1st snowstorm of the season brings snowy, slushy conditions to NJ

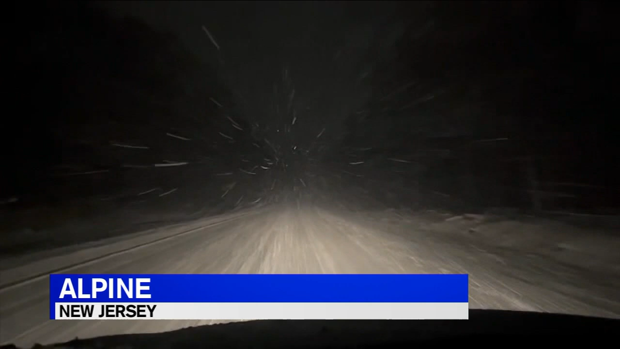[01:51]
This is video of the drive on Palisades Parkway near South Alpine.